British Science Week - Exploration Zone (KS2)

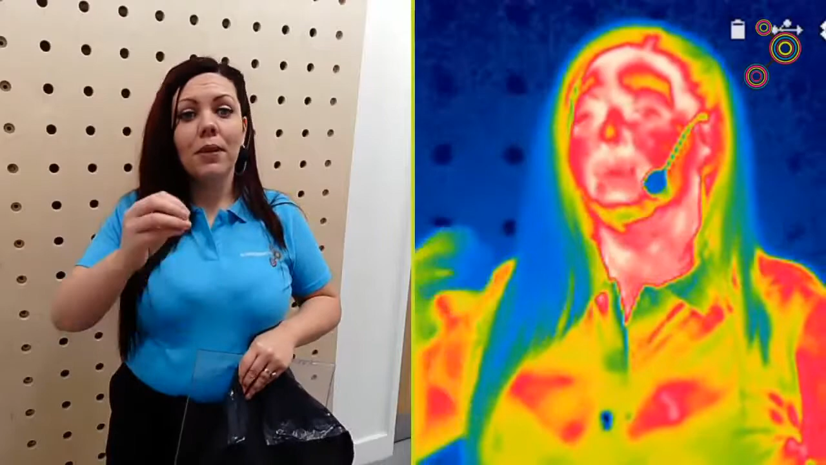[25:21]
And when it shows us the image, it assigns colors to different temperatures. And that's why you see me in a rainbow version through the infrared camera.
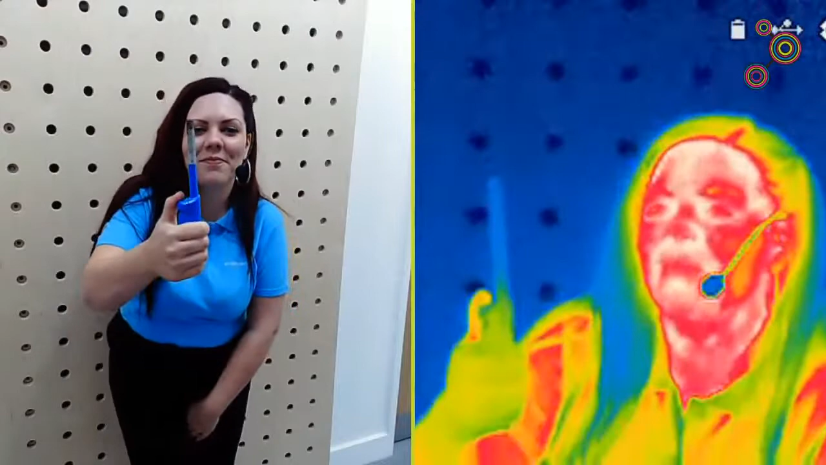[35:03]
Oh, wow, look at that. Can you see the heat like streaming off of that? I'll just move it out. Actually, you can see it better sort of against the dark here.
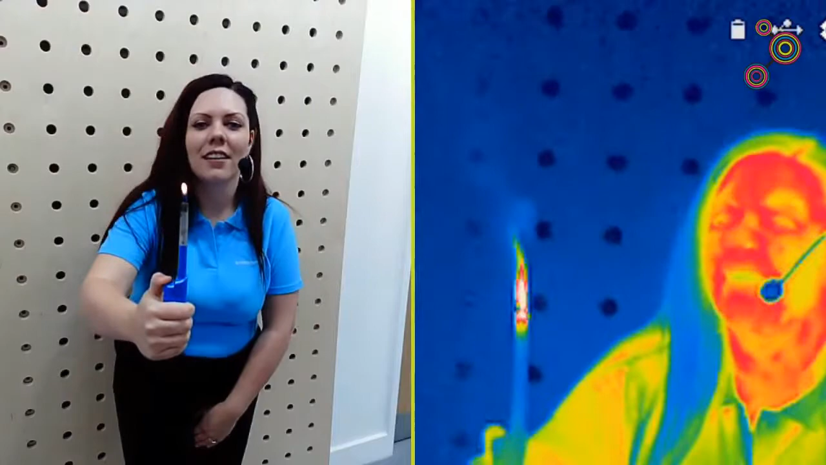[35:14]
I'm going to come a bit closer. I'm being very safe here, by the way. I'm safely trained how to use that.
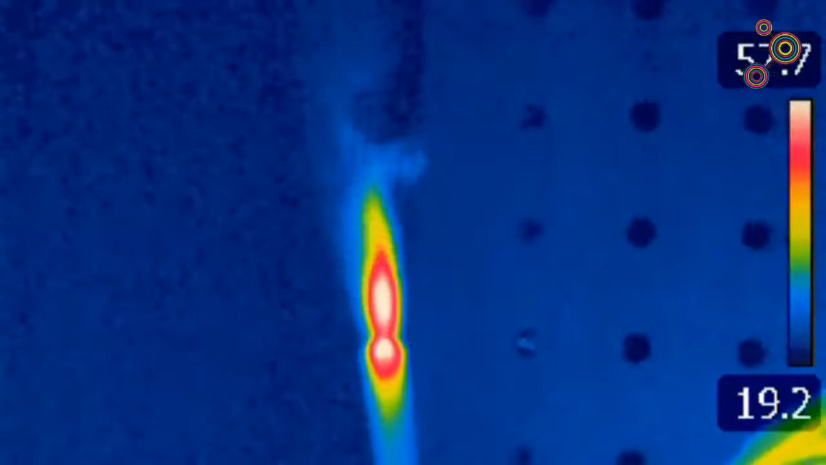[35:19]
So you can see the candle's hottest in the center. It's white.
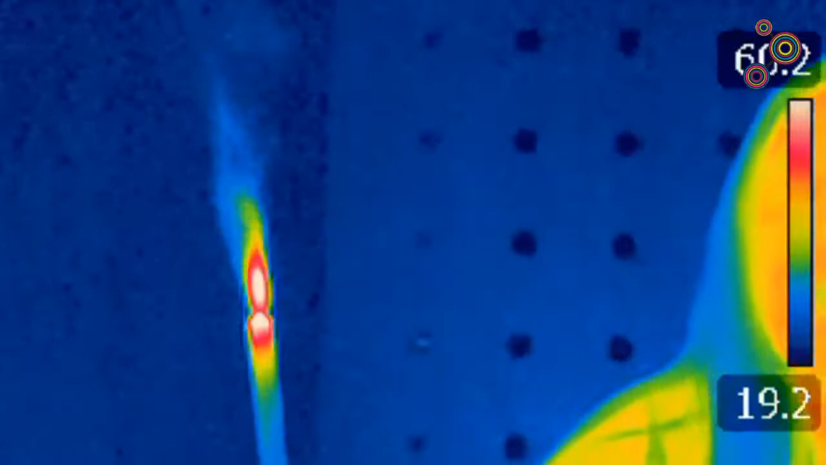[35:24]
You've got the red around the outside, then yellow and green, and then the heat streaming off it in the blue. Do you know what, Daisy?
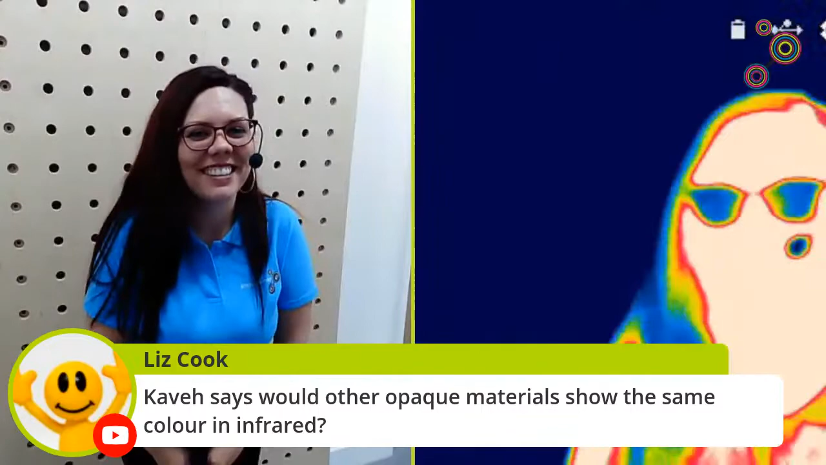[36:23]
Look at that. So I can obviously see you through the glasses. I kind of like these, Emily. I might borrow these if you don't mind. But you can't see through them. So that sort of clear glass material works really well with those as well. And then we've got another opaque material to test. Thank you. I literally have no idea what's going to happen. I've never done this one before. So here we go. I can't tell because I can't see through it.